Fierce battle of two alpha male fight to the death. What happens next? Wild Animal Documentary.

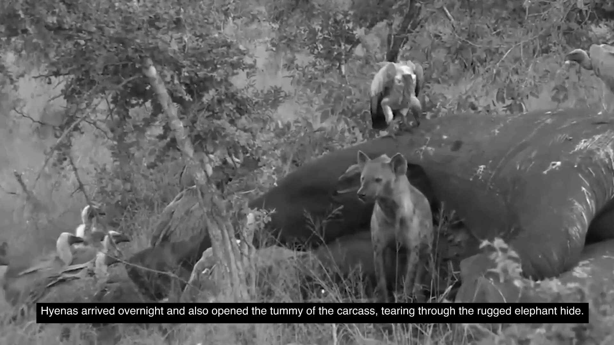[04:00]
Hyenas arrived overnight and also opened the tummy of the carcass,
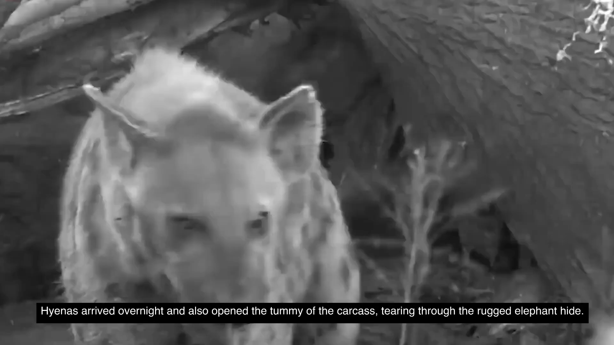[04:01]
tearing through the rugged elephant hide.